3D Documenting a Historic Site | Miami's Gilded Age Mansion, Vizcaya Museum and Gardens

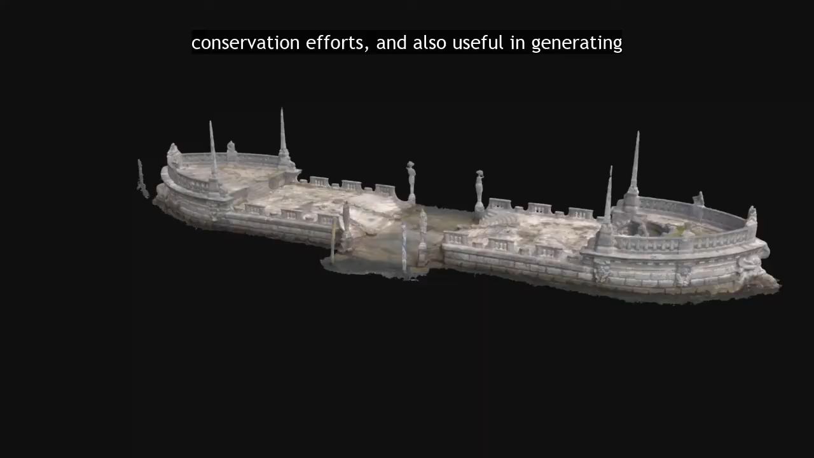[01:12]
and also useful in generating 3D models of the spaces at Vizcaya.